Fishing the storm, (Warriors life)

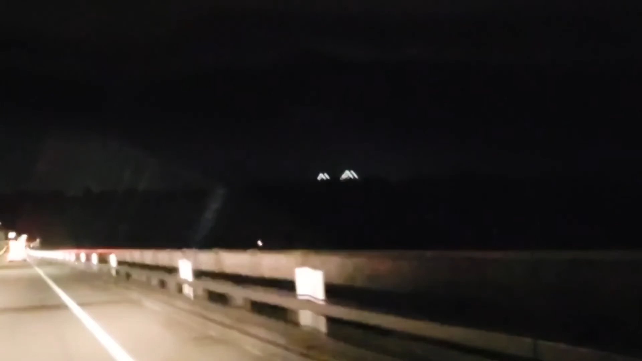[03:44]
Now we're not taking Elm Street, we're going straight up, right?
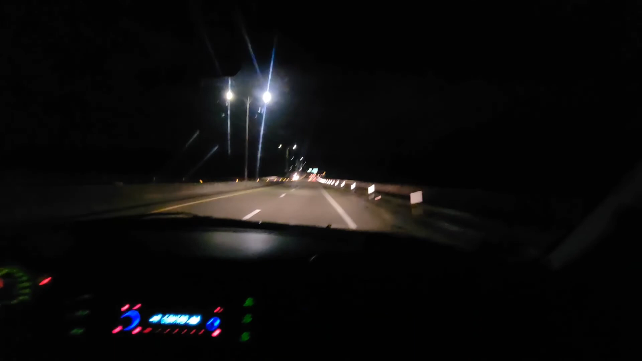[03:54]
Take the last exit Yeah, the exit before Newport Bridge Yeah Yeah That's when we want to go to the front weather I mean...
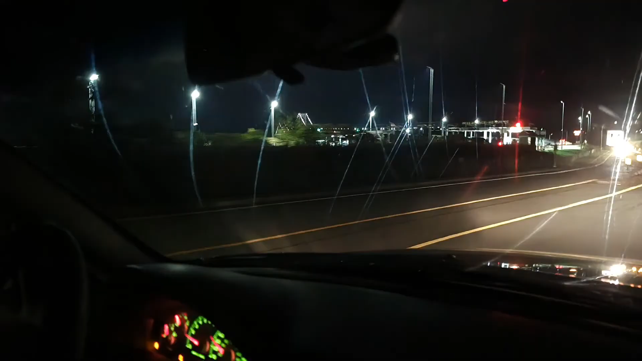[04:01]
And then we're